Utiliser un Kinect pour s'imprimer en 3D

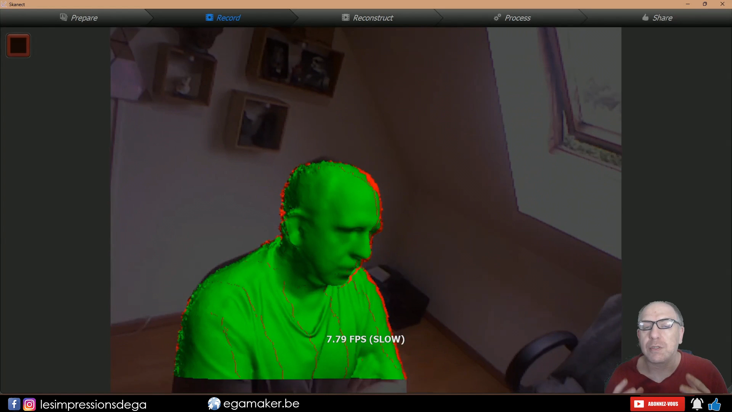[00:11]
Salut les makers, j'espère que vous vous portez bien. Alors dans un post sur ma chaîne YouTube, dans la partie communauté, je vous avais demandé si vous aviez des sujets que vous aviez envie que j'aborde. Il y en a un en particulier qui était sur ce scanner avec un Kinect. Alors j'ai mis un petit peu de temps à la faire, le temps de trouver le Kinect, mais surtout, vous allez voir, à trouver quelqu'un pour m'aider à réaliser cette vidéo. Car je vous le dis tout de suite, tout seul, c'est pas possible.
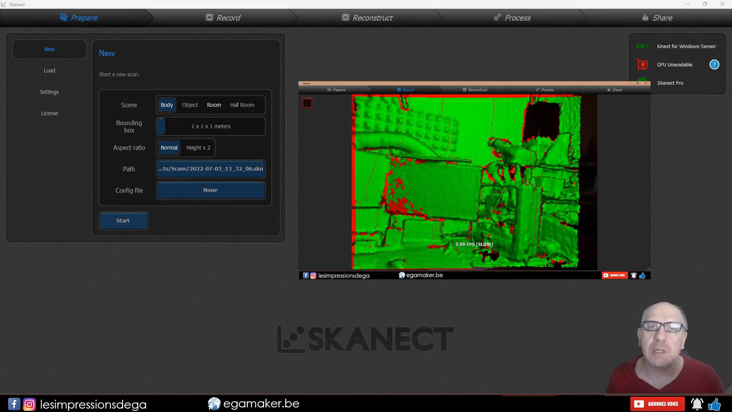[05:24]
Je vais essayer à un moment donné de, peut-être, scanner ici une partie de mon bureau et vous mettre un aperçu de ce que ça donne. On peut gérer ici une boiding box,
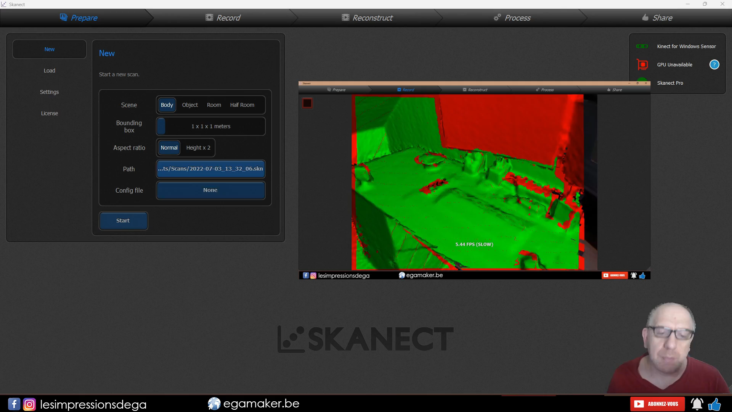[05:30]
qui est en fait, en gros, en version française, une zone de délimitation.
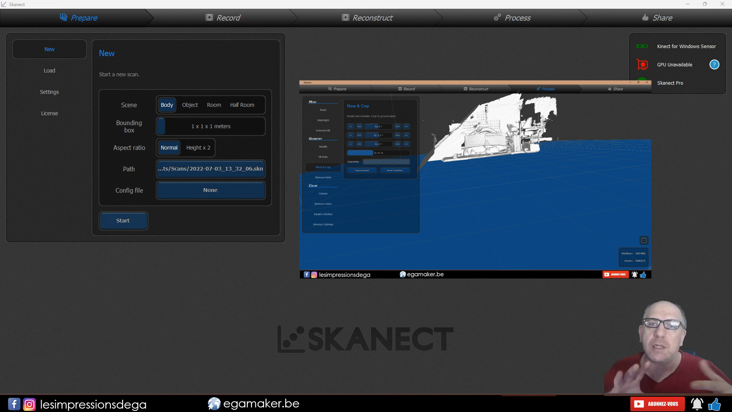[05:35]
C'est-à-dire une box dans laquelle l'objet, la personne, doit se trouver pour que le Kinect se limite, justement, à cette zone-là et ne commence pas,
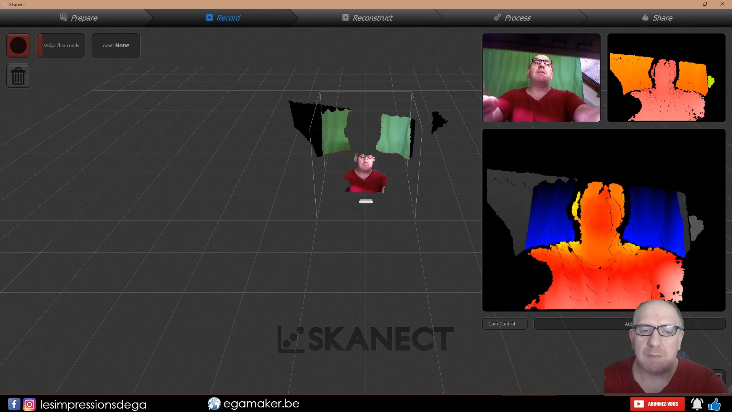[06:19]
Je vais essayer de bouger, comme ceci. Et vous avez les zones du Kinect.
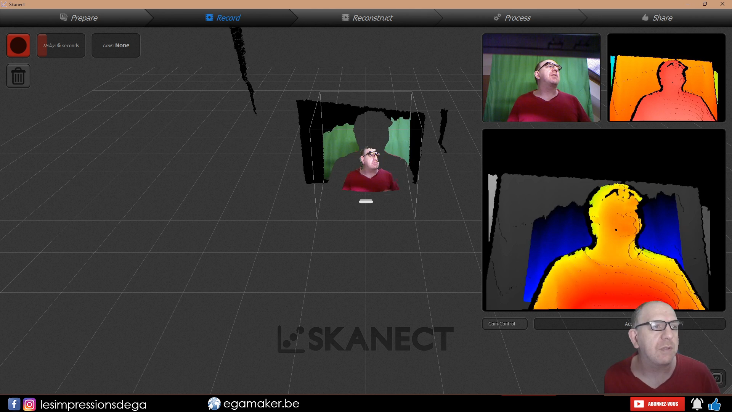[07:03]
Et il vous suffira ensuite, tout simplement, d'appuyer, ici, sur le bouton Rec. Alors, je vous lance ici la vidéo qui a été tournée pendant que je me suis fait scanner grâce à Filou. Un grand merci à lui de son passage pour avoir permis de créer cette vidéo.
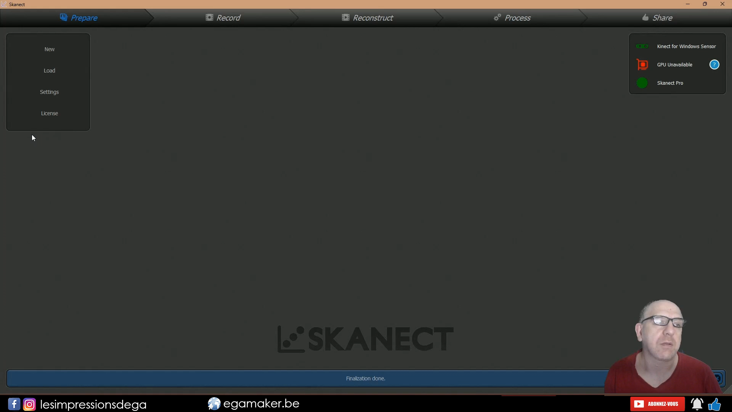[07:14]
Et donc, vous allez voir la totalité de comment ça se passe. Donc, ici, on est parti.
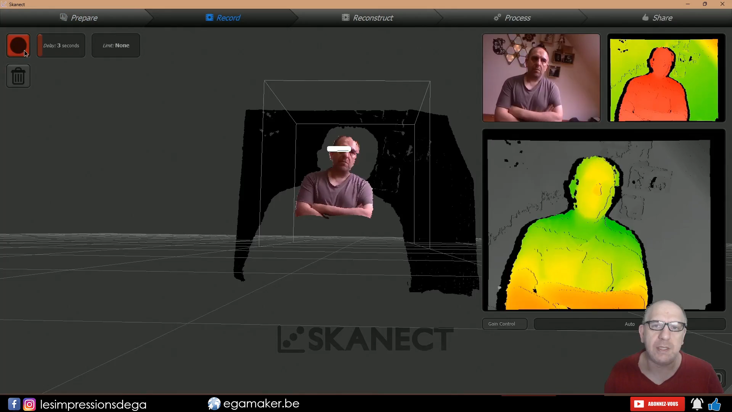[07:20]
Et le scan peut commencer.
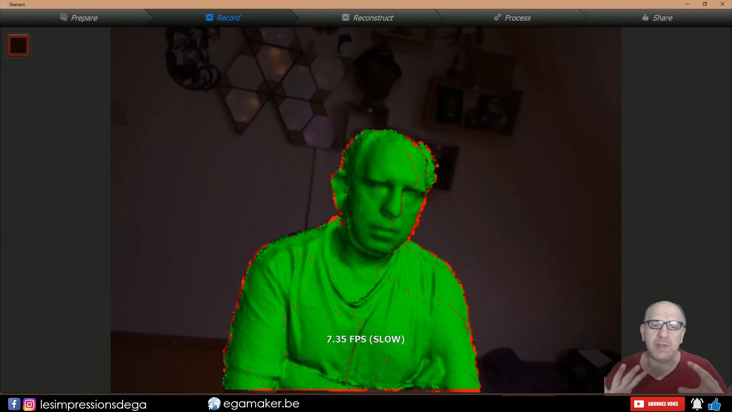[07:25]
Le but du jeu, c'est évidemment de tourner autour de la personne. Toutes les zones qui sont en vert sont déjà prises en compte par le Kinect,
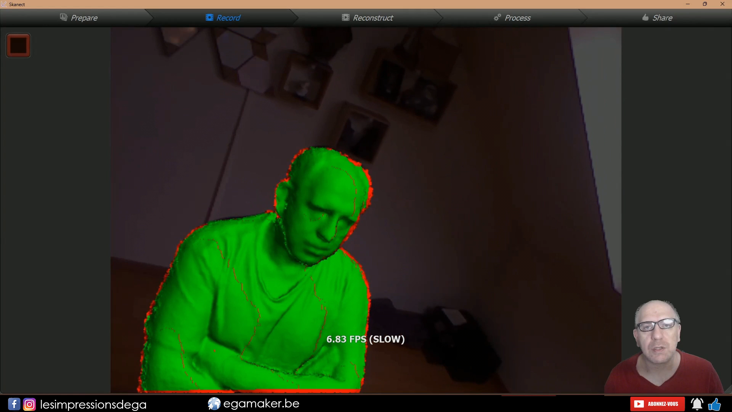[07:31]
par le logiciel de modélisation. Et le but du jeu, c'est de remplir tous les trous, de tourner autour de la personne pour pouvoir justement en avoir un maximum.
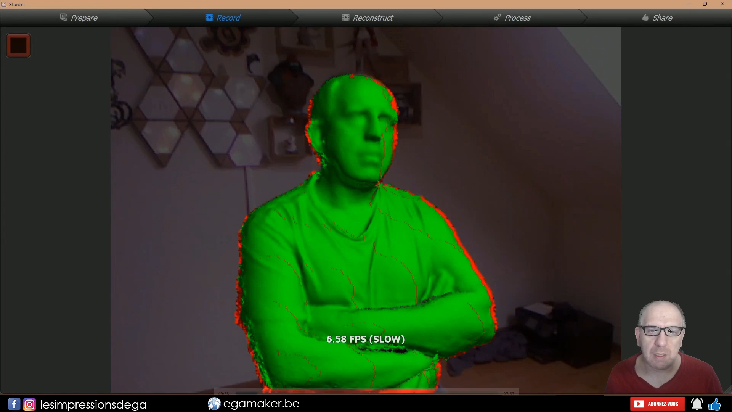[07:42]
Vous allez voir qu'au début, c'est vraiment pas facile, surtout si, comme nous, vous avez d'un côté le Kinect dans votre main et vous commencez à tourner autour de la personne,
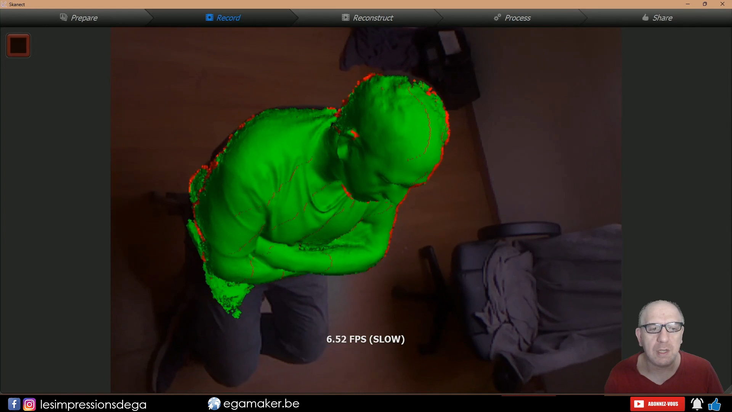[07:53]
à garder un œil sur l'écran qui renvoie donc cette image qui va vous permettre tout simplement de voir où vous en êtes dans le scan.
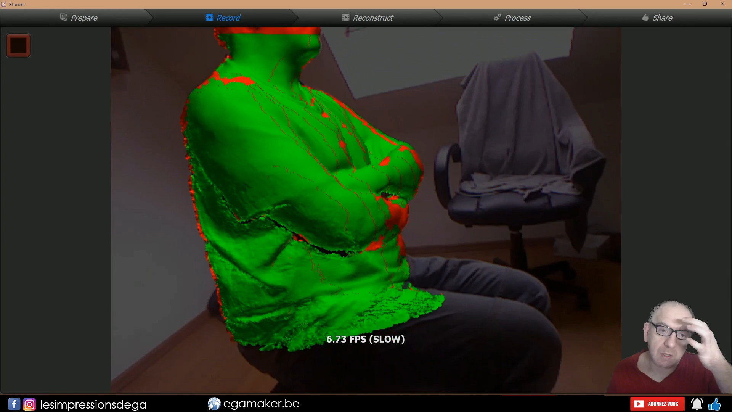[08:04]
Alors, c'est quand même pas mal foutu parce qu'on voit les zones qui se
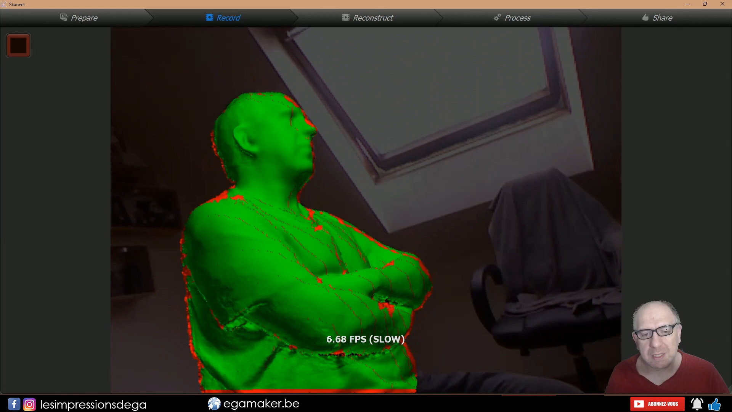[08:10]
remplissent au fur et à mesure au cas où il y a un trou. Et dans le cas où vous perdez, voilà, justement, la caméra, si vous la déplacez un petit peu trop,
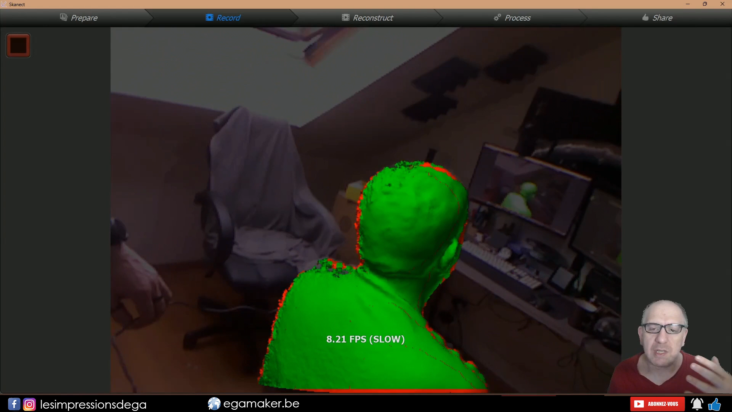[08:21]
vous allez voir qu'il est possible de récupérer le travail en cours. Mais franchement, encore une fois, c'est quelque chose qui est vraiment pas évident à gérer,
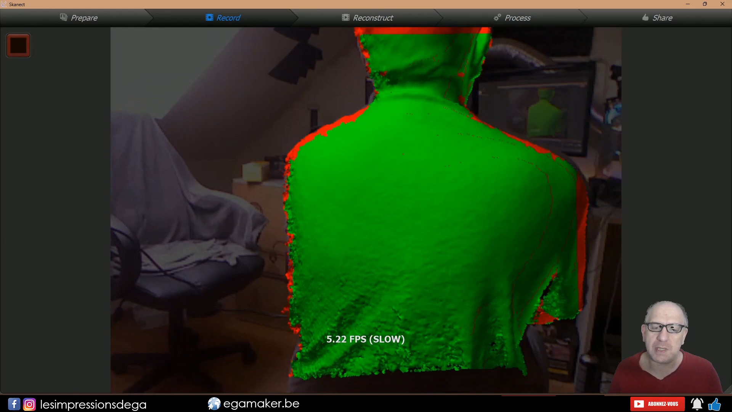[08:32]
car il suffit de se déplacer un petit peu trop en avant, en arrière, sur le côté,
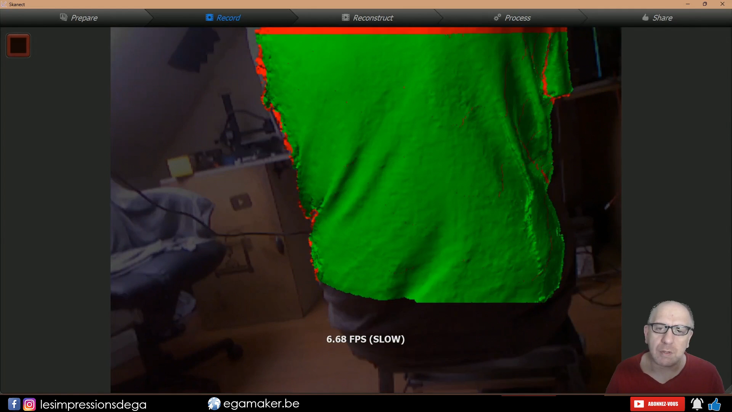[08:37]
pour vraiment perdre cette notion d'espace et ne pas pouvoir récupérer le scan que nous étions en train de faire.
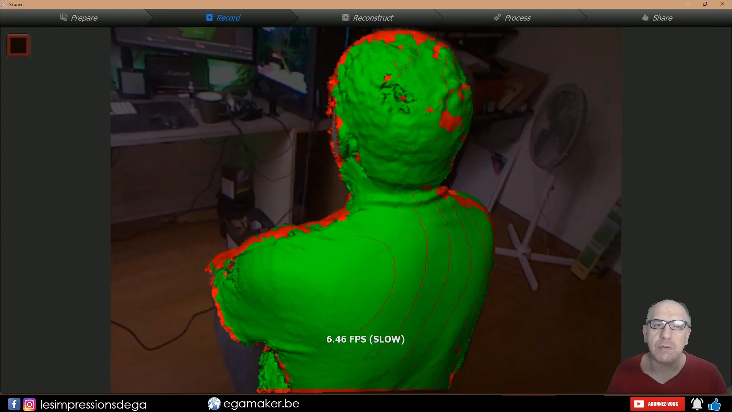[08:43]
Vous allez voir que ça arrive quelques fois.
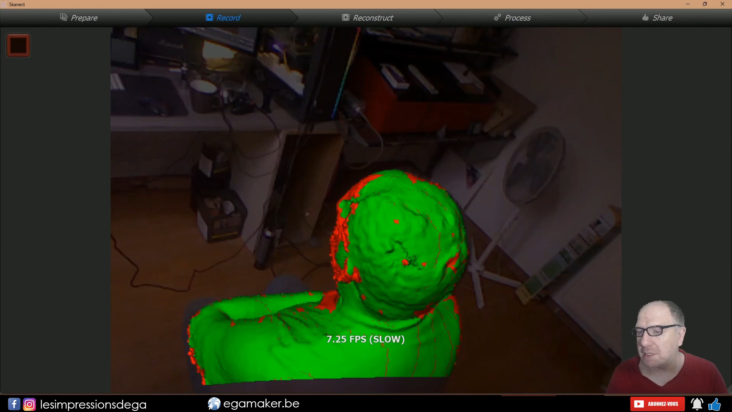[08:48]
Bon, là, cette fois-ci, c'était la bonne où on a pu aller jusqu'au bout. Et franchement, ne soyez pas trop surpris si au début,
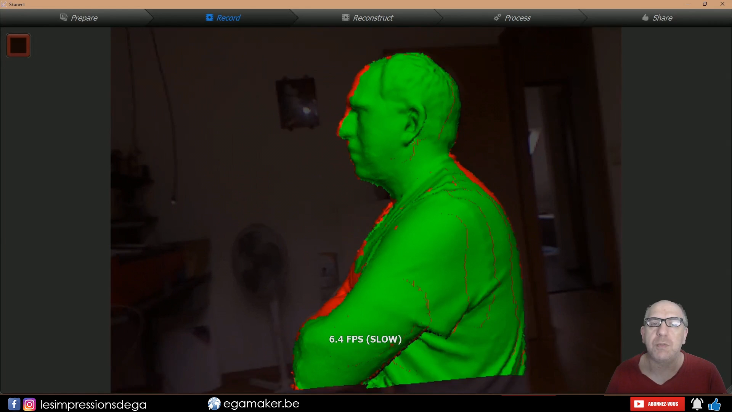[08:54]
vous éprouvez des difficultés à naviguer avec la caméra et à surveiller votre écran.
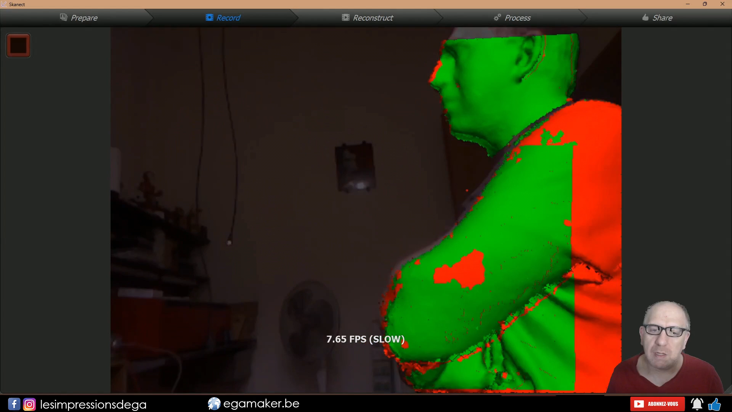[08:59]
Il va vous falloir un petit temps d'adaptation malgré tout.
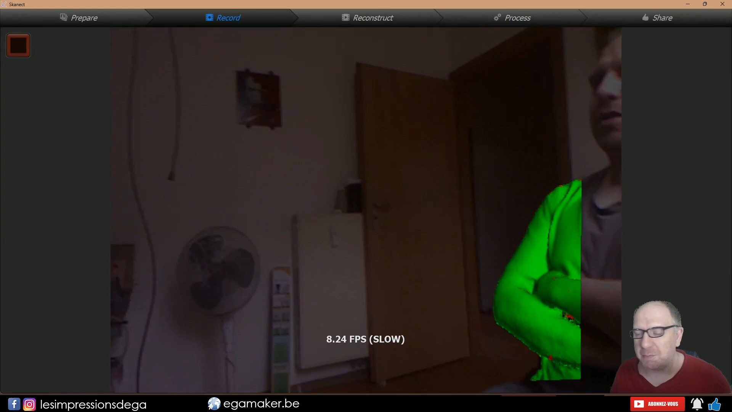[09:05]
Mais bravo Filou, il a pu récupérer le truc et on a pu terminer ce tour complet. Voilà, une fois que celui-ci a terminé, il va se mettre à travailler. Il va synchroniser toutes les images qu'il a réalisées pendant ce scan.
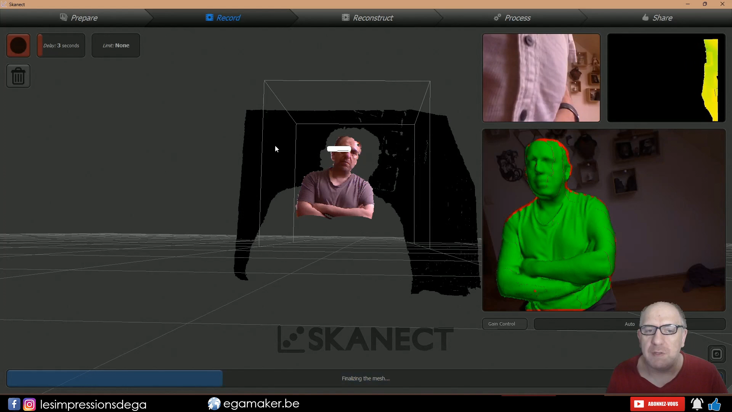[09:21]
Alors évidemment, selon la puissance de votre machine, ça va prendre plus ou moins de temps. Et on va pouvoir voir le résultat final. Alors qu'on était parti pas du tout droit. Essayez d'avoir votre Kinect au départ le plus horizontal possible. Ça vous évitera pas mal de petits soucis. Il reste évidemment quelques défauts. Il y a des zones qui n'ont pas été scannées très très bien. Mais bon, dans un premier temps, voilà, c'était notre deuxième essai.